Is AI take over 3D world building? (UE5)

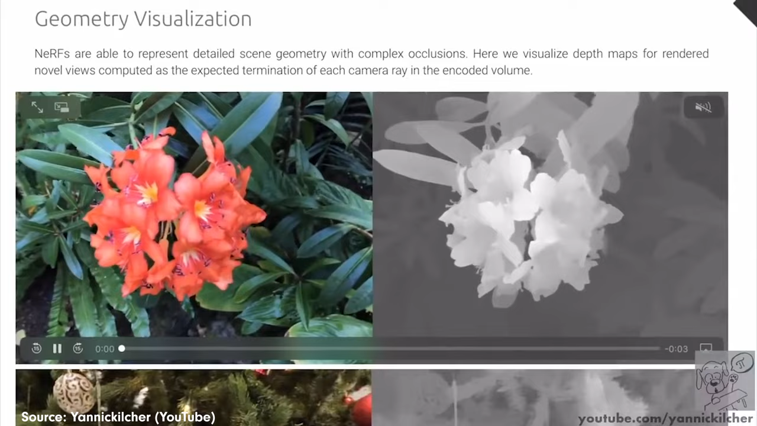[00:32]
Using all of the input information of light bouncing around objects in a scene,